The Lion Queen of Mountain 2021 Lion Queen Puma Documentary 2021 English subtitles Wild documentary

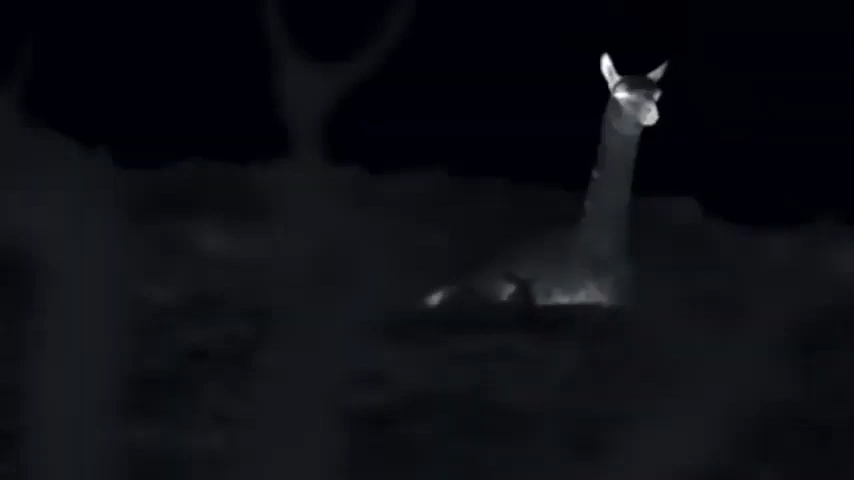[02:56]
The guanaco is blissfully unaware, contentedly chewing its cud.
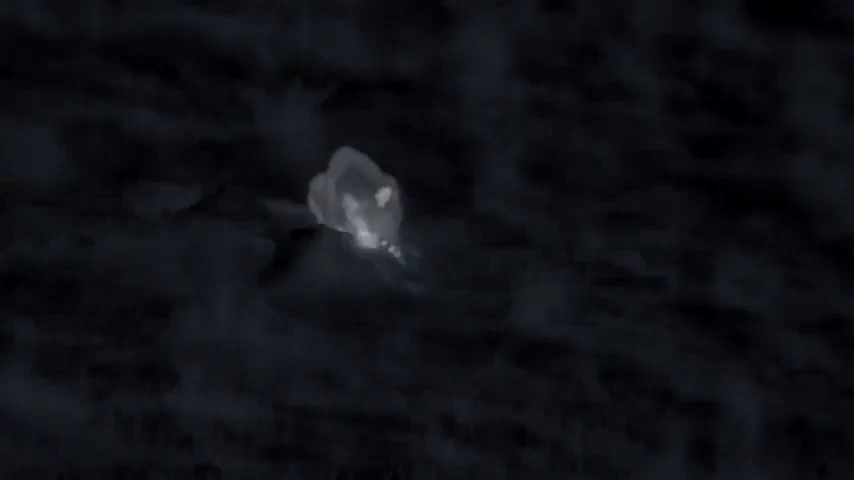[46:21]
The cub pulls off her first successful hunt.
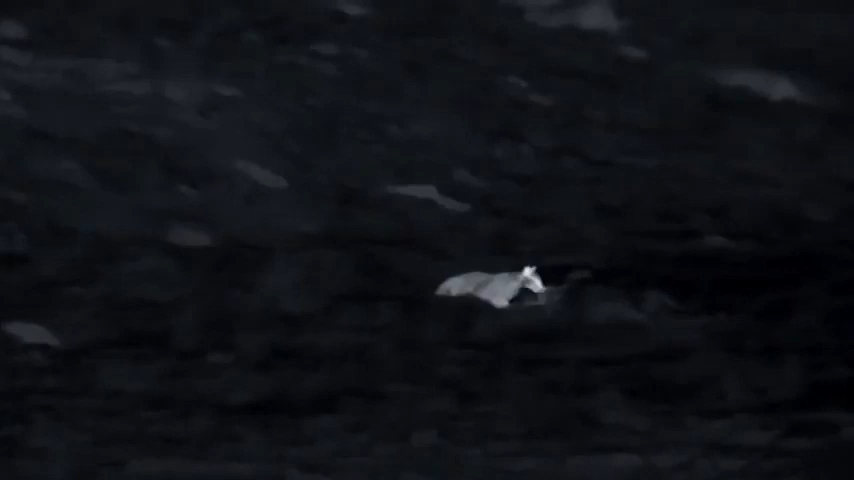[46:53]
Her apprenticeship is over. From this moment on, she is a hunter.